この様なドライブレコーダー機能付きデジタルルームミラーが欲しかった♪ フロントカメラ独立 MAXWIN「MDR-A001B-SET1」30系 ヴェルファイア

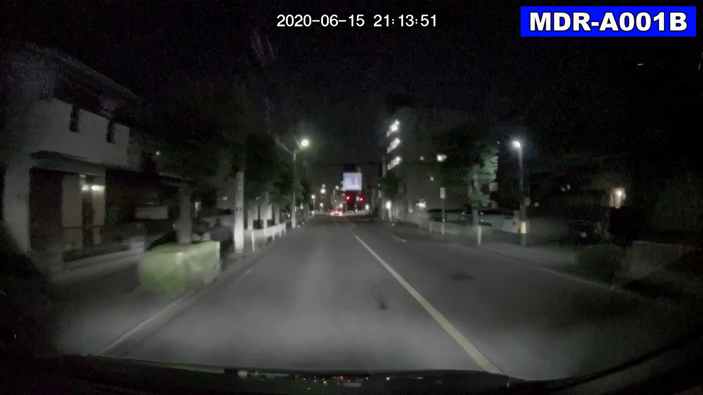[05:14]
映像を見ていただくとそこそこ綺麗なんですけど、この後ミラーの映像もあるんですけど、ミラーに関してはちょっとノイジーな感じになってしまうんですけど、録画してある映像に関してはかなり綺麗に撮れていると思います。このような形で前の車に近づくとナンバープレートもしっかりと見えますね。こちらが今回の商品でちょっと高いところに登っている様子ですね。
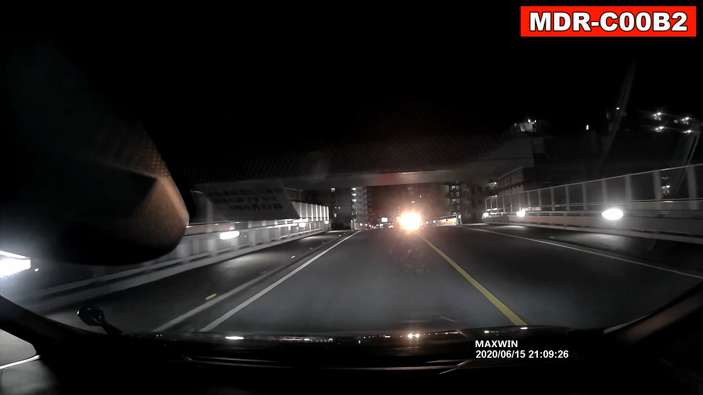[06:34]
続いて今回の商品のリアカメラの映像ですね。こちらはすいません、ちょっとレンズに傷を入れてしまった可能性があるんですけど、若干その街灯とかキラキラ光っているところが縦に線が伸びてしまっているような形になります。この後ですね、後ろからLブランドがくっついてきているんですけど、早い段階でナンバープレートも見えておりますので、